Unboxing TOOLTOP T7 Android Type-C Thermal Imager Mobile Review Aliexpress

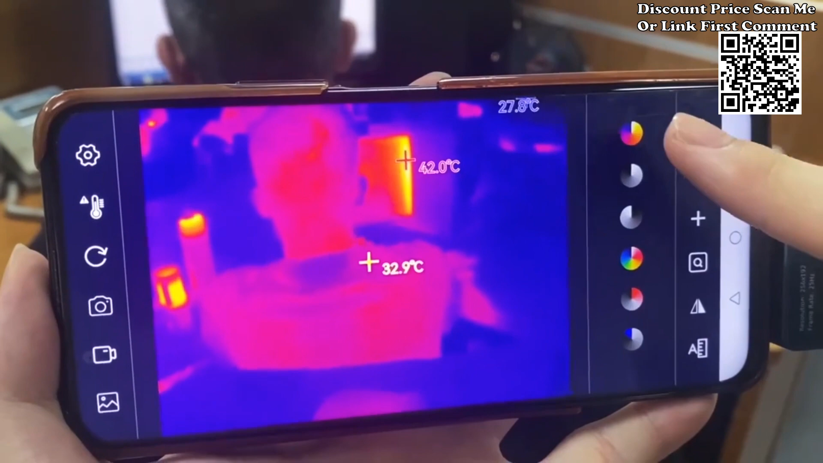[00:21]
On screen: spot 32.9°C, max 42.0°C
imager designed specifically for mobile devices with type-c connectors with its high quality optical
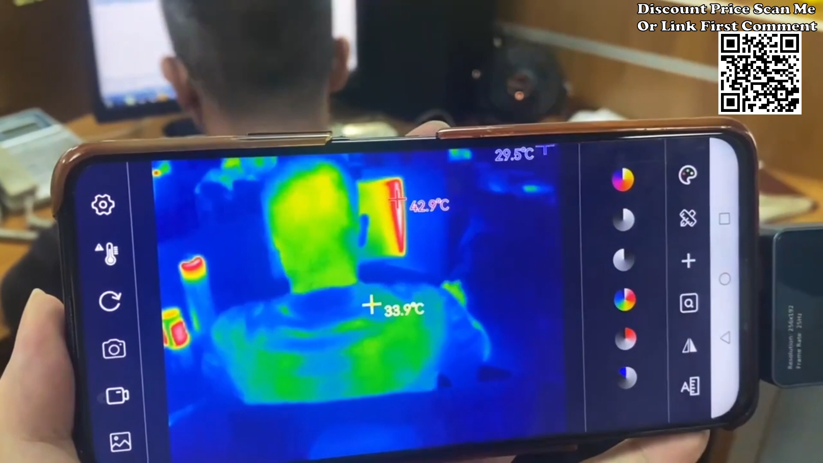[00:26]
On screen: spot 33.9°C, max 42.9°C
lens and advanced features the tooltop t7 delivers exceptional imaging performance
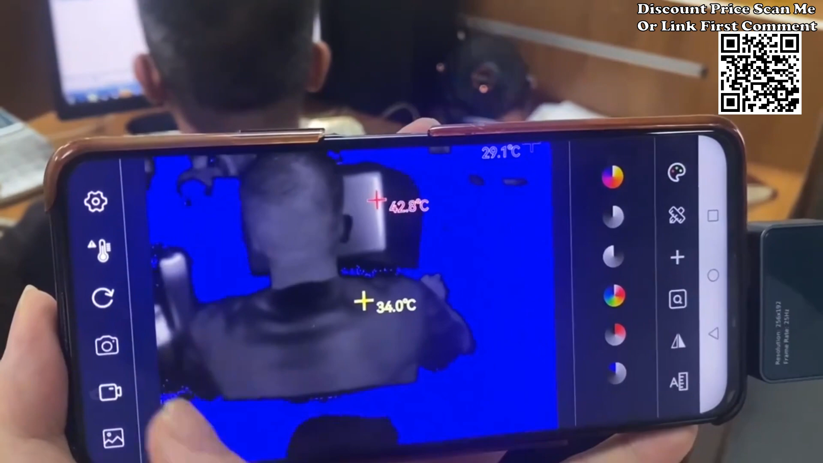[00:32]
On screen: max 42.8°C
making it an indispensable tool for various applications tooltop t7 thermal imager
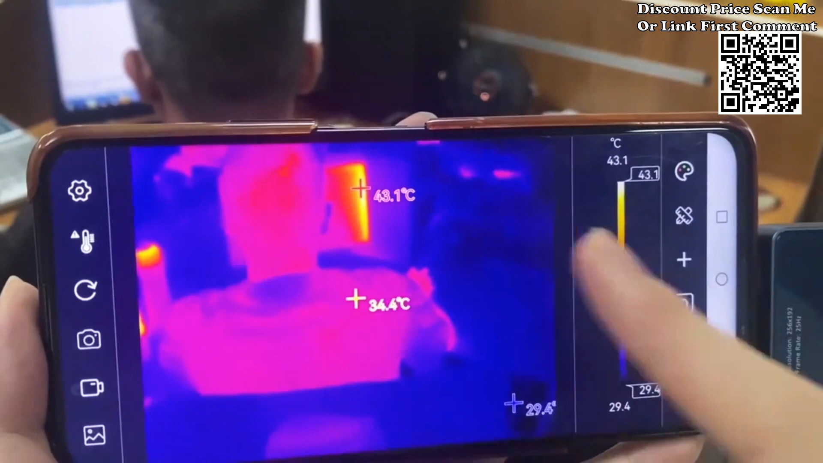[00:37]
On screen: scale top 43.1°C, scale bottom 29.4°C
features high resolution imaging equipped with a 256 192
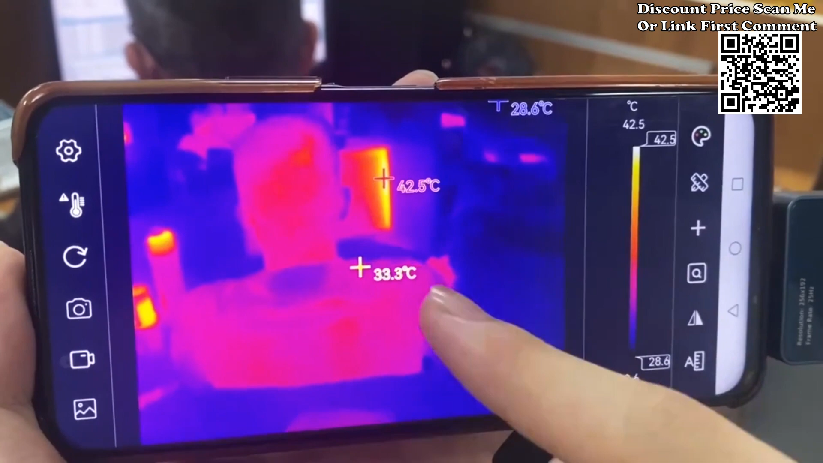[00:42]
On screen: max 42.5°C, scale top 42.5°C, scale bottom 28.6°C
high resolution infrared sensor the tooltop t7 ensures superior imaging quality
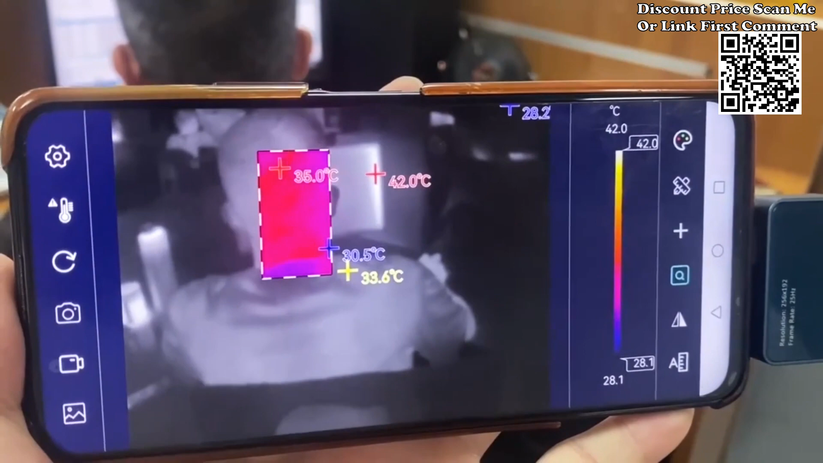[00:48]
On screen: scale top 42.0°C, scale bottom 28.1°C
capture detailed thermal images with precision enabling you to analyze and interpret thermal
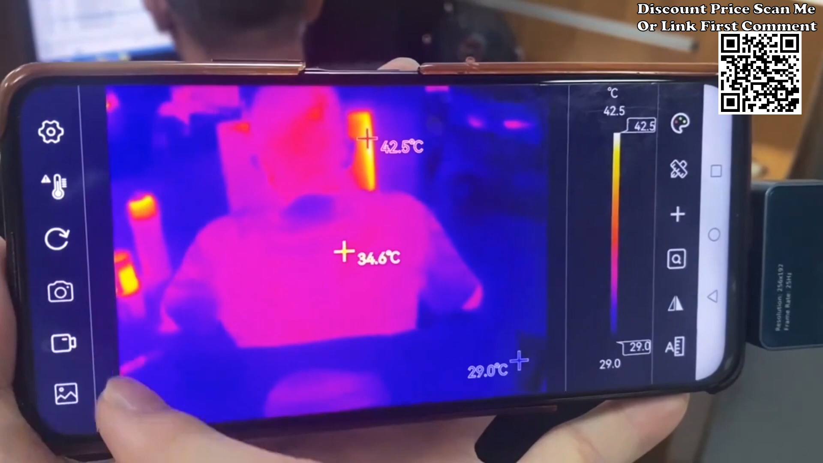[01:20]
On screen: spot 34.6°C, scale top 42.5°C, scale bottom 29.0°C
storing your thermal images directly in the photo album of your android device enhanced thermal analysis tailor your thermal analysis with the ability to add points lines and rectangular
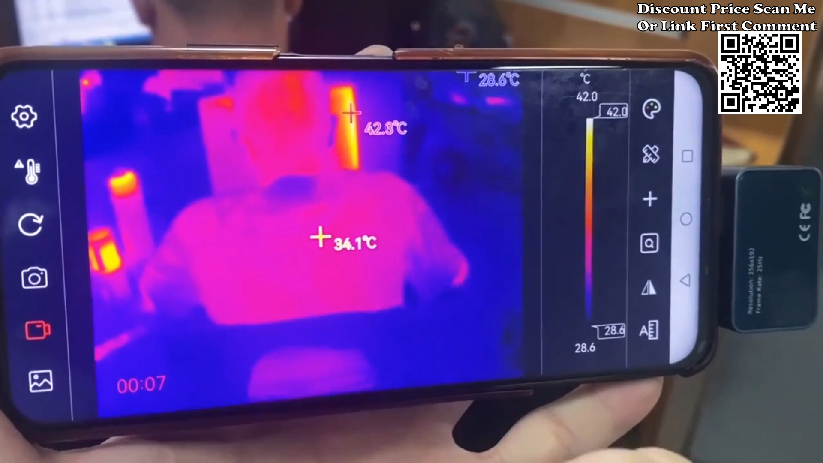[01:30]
On screen: spot 34.1°C, scale top 42.0°C
boxes for regional temperature measurement the tooltop t7 supports high and low temperature
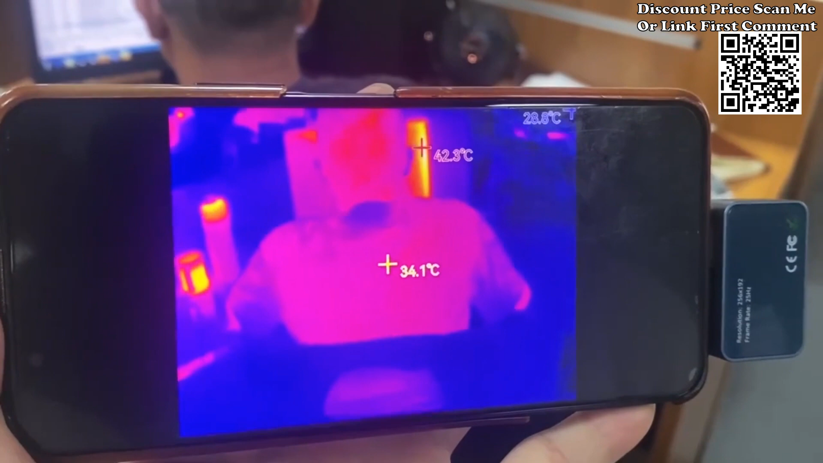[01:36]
tracking and you can set high temperature alarms for critical scenarios wide temperature measurement
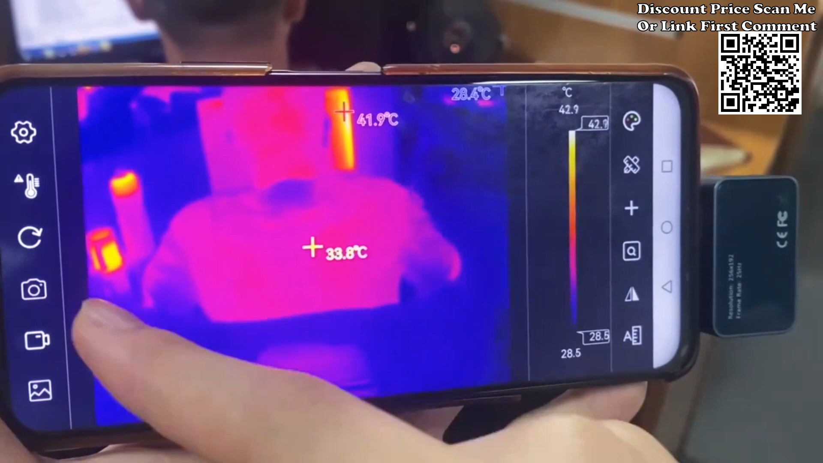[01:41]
On screen: spot 33.8°C, max 41.9°C
range covering a broad spectrum of temperatures the tooltop t7 has a measurement
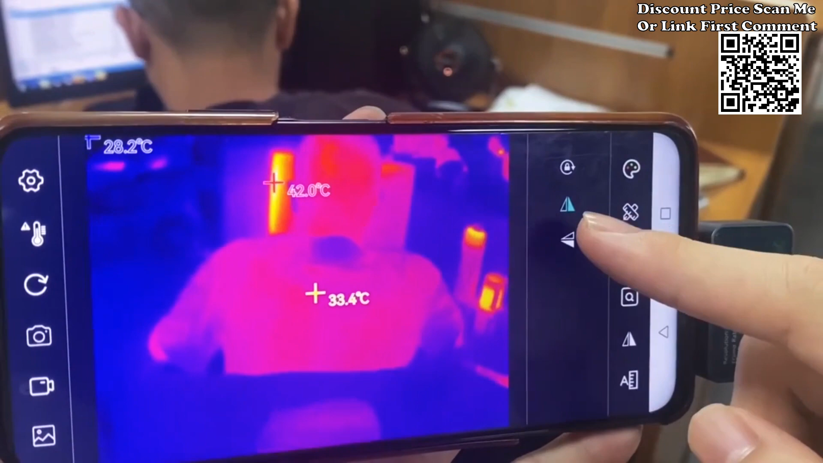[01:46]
On screen: spot 33.4°C
range from minus 15 to 600 dot whether you're working in industrial home inspection
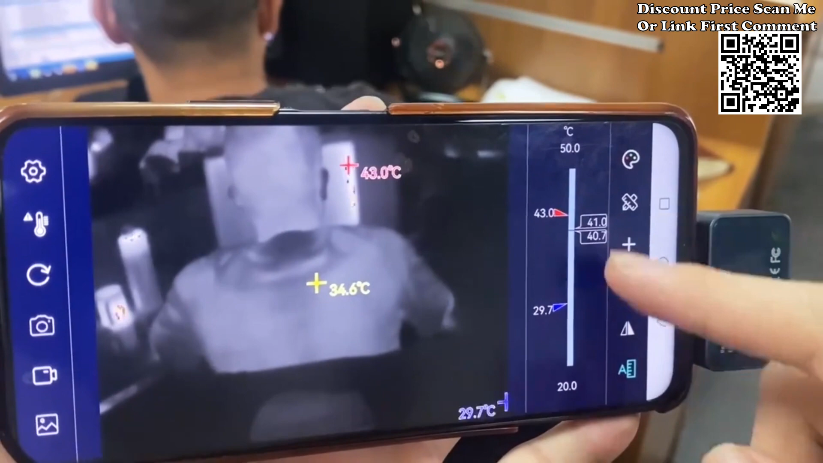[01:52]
On screen: spot 34.6°C, max 43.0°C, min 29.7°C
or other professional settings this thermal imager has you covered automatic temperature tracking
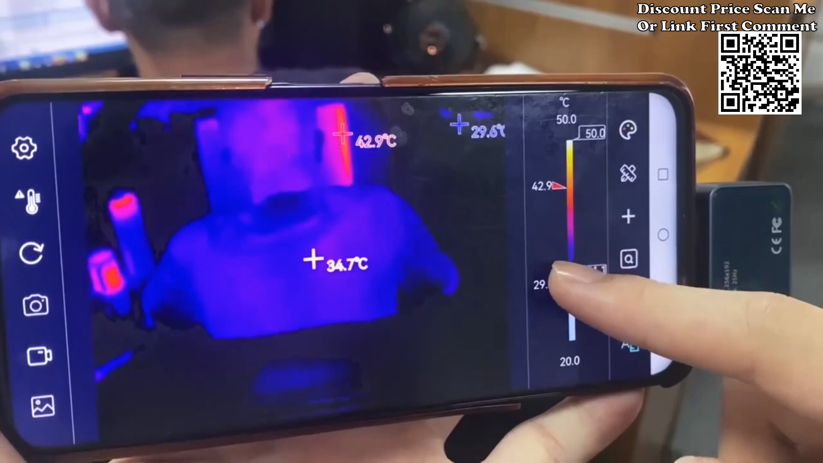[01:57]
On screen: spot 34.7°C, max 42.9°C, scale top 50.0°C, scale bottom 20.0°C
streamline your analysis with automatic temperature tracking the tooltop t7 supports